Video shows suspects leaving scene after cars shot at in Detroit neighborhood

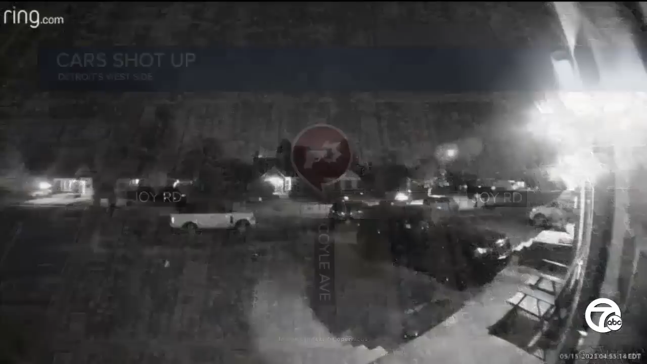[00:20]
A neighborhood camera caught the suspected culprits on video. And tonight, 7 Action News reporter Alex Bozarzian talked to one of the frightened victims.
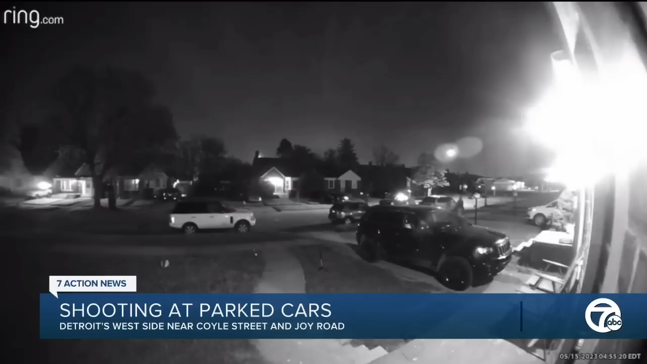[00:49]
This ring camera video shows a time stamp of 4.55 Monday morning. Jillian Vallis says shots ring out about 20 minutes before that. I was sitting in bed and I wake my son's dad up.